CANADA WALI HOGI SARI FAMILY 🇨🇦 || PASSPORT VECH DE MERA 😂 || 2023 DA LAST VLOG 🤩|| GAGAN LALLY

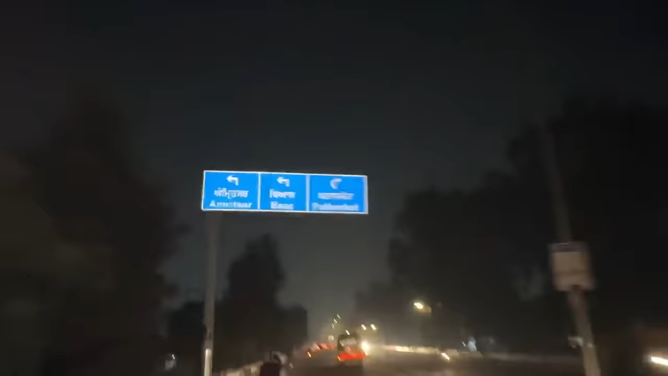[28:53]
ਠੰਡ ਬਿਲਕੁਲ ਨਹੀਂ ਲੱਗ ਰਹੀ ਹੈ ਯਾਮੇ ਪਰ ਜਾ ਰਹੇ ਹੈ ਯੇ ਪਠਾਨਕੋਟ ਰੋਡ ਆ ਗਿਆ ਹੈ ਯੇ ਹਮਾਰੀ ਟੀਮ ਕੇ